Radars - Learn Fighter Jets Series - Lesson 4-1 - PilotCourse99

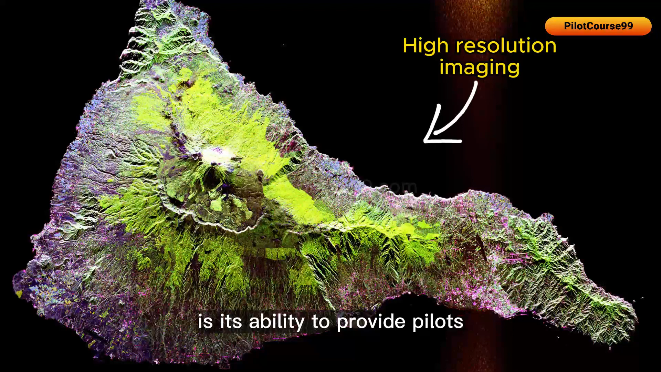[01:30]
pilots with a high-resolution synthetic aperture radar imaging capability.
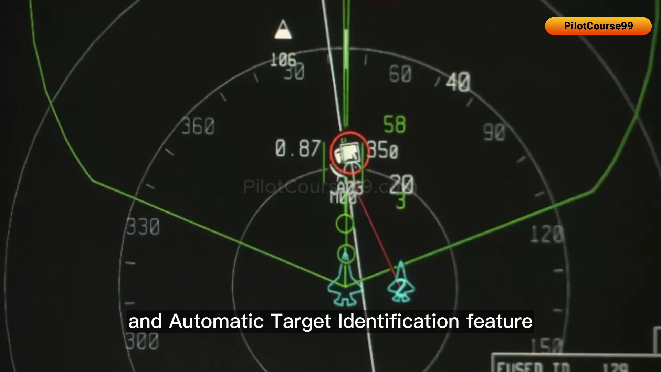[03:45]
F-35's radar also has a high-resolution synthetic aperture and automatic target identification feature,
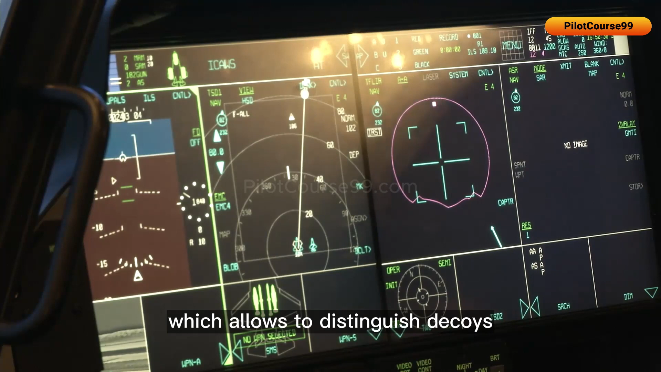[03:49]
which allows to distinguish decoys as well as see vehicular tracks and classify ground targets.